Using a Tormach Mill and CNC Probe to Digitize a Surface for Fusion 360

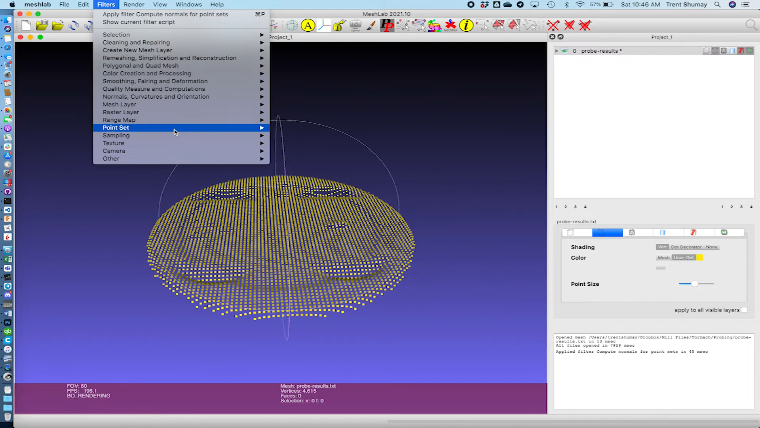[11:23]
which I use this marching cubes algorithm. Again, I'm sure there's a lot more detail here and a lot more subtlety to the parameters and
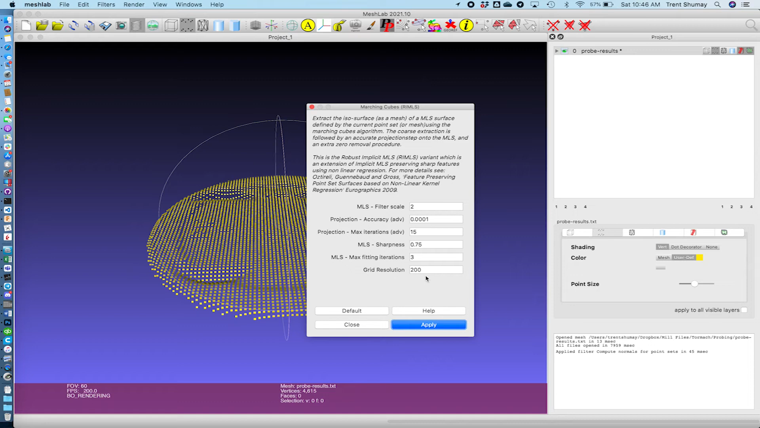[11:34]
whatnot but for the sake of what we're doing here in the example I just ran with the defaults and it generated pretty good geometry.
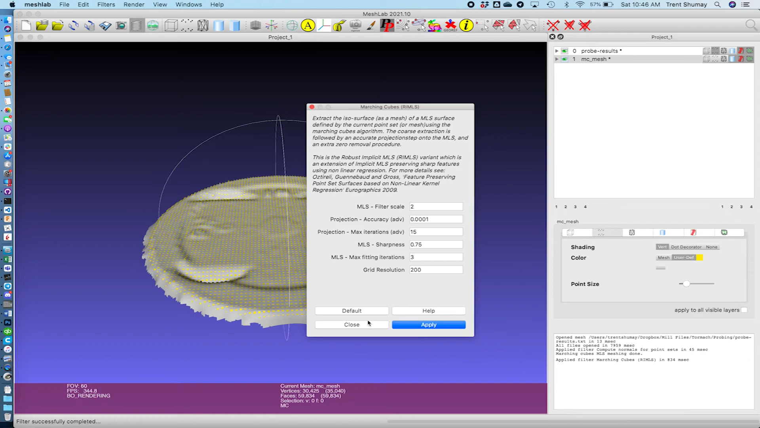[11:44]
So now we can see that we've definitely got the head of the piston coming through here which is really really cool to see.
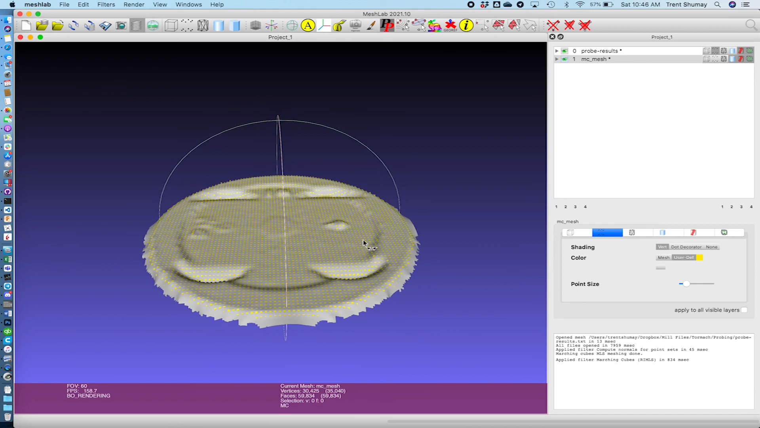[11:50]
If we turn off the points it becomes a little more clear. So for me my intent was kind of to be able to pick off some of these angles and where these features were located and stuff. This is actually probably perfectly adequate for what I'm planning to do with it. I think it's also pretty obvious that you know it's not super super high fidelity obviously with the probe tip being a ball and some of the noise of the sampling
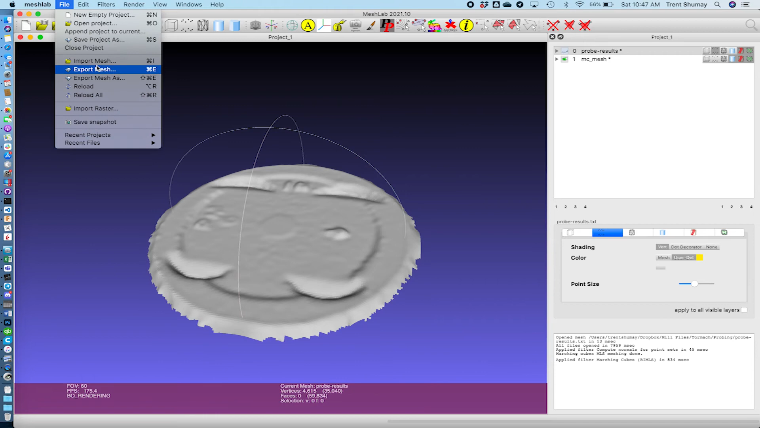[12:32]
and whatnot you know it is what it is but honestly this is this is perfectly good for my purposes so I'm happy with that. So then basically I export this mesh into an OBJ file. I just found through sort of trial and error that was one of the formats that worked the best for me.
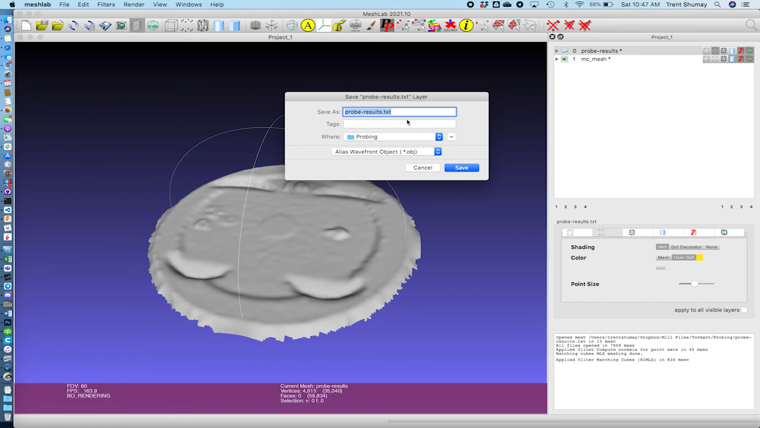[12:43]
You can also do an STL file I think that would work with Fusion. But I found OBJ was just fine.
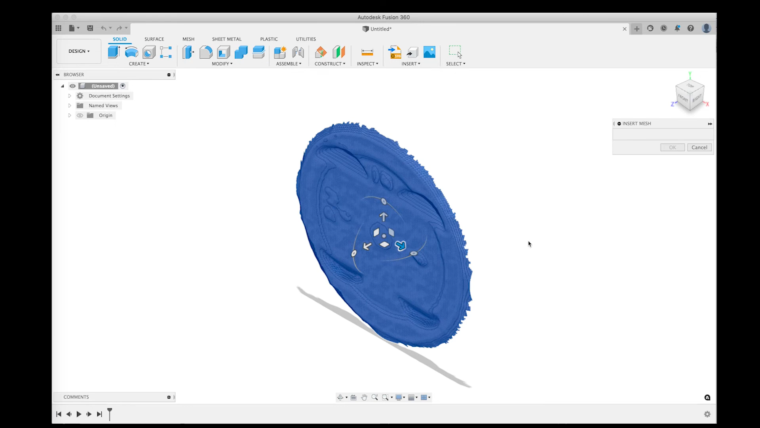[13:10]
And there it is. I'm going to flip it so that the top of the piston is aligned with the top plane in Fusion.
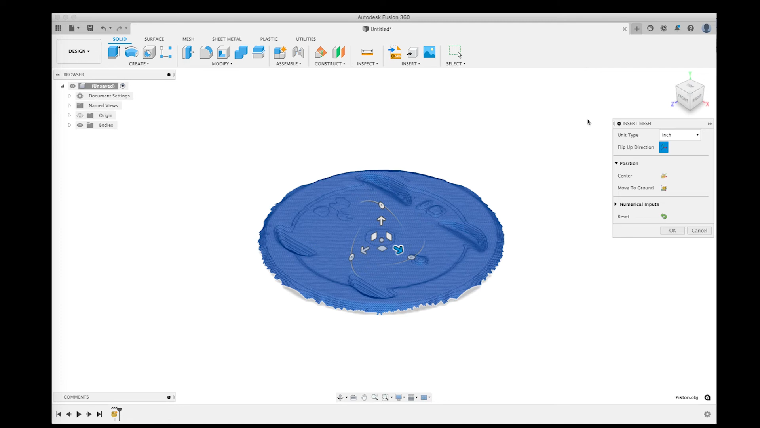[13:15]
But other than that pretty straight forward.
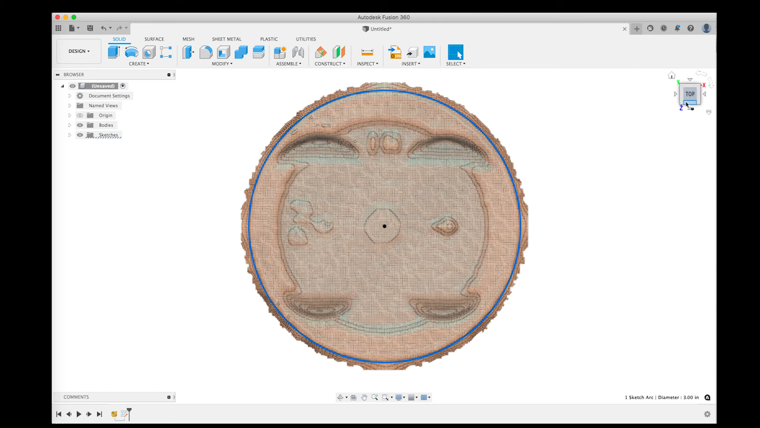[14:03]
And when I rotate it, it's a little too much there.
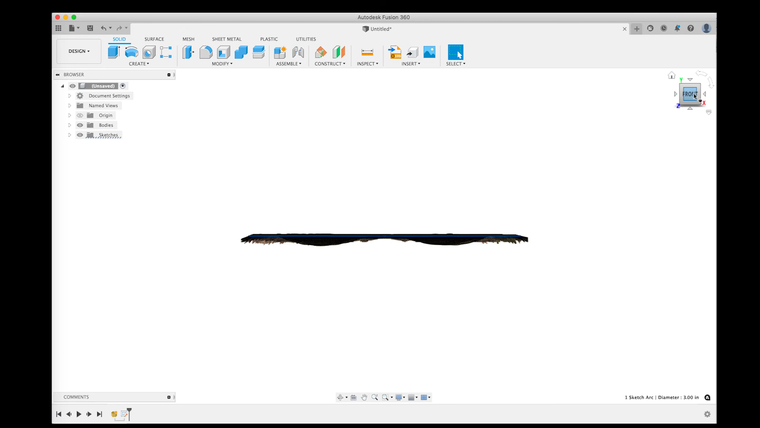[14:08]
But when I rotate it, basically I had my work zero set to the very middle of the piston.